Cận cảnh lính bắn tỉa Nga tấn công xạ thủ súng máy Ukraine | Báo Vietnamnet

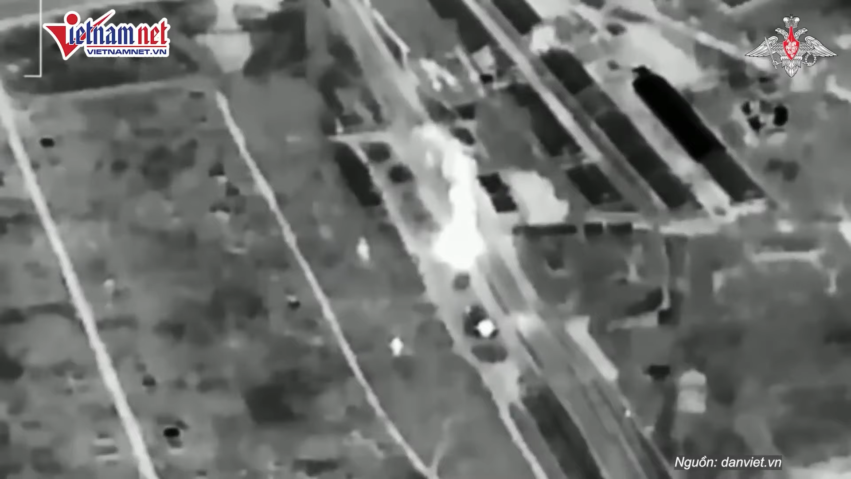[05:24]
Cảnh quay hồng ngoại do máy bay không người lái giám sát ghi lại cho thấy, một tên lửa đạn đạo được phóng từ bệ phóng Iskander-M đã
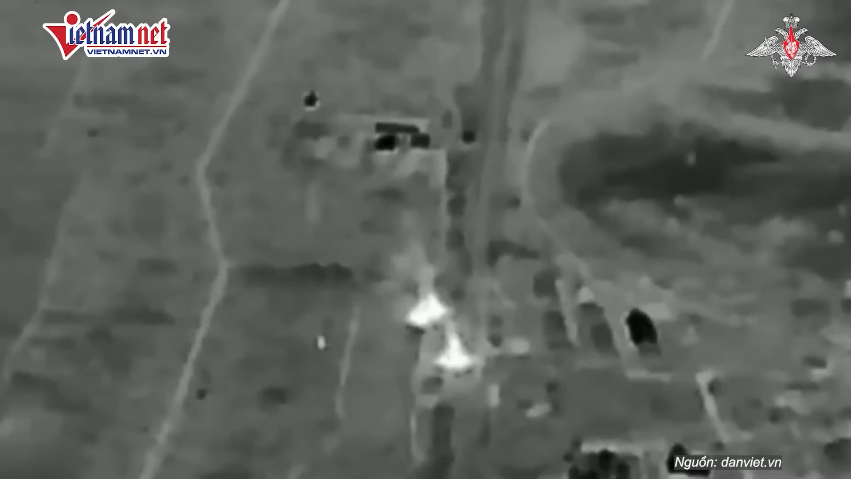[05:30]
tấn công nhà ga với nhiều đám cháy được quan sát thấy trên mặt đất sau khi trúng đích.